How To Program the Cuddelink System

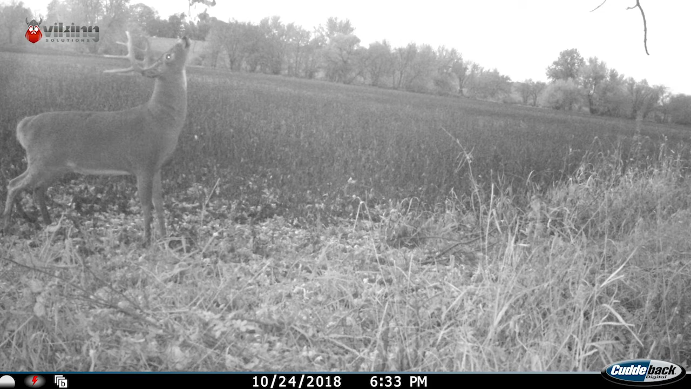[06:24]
sent to your home camera so if you can think of a situation where you hunt where this would be beneficial give the CuddyLink system a try again it's not a self system where data or anything it's a it creates its own wi-fi network out in the field and for me it's just opened up a lot more possibilities of where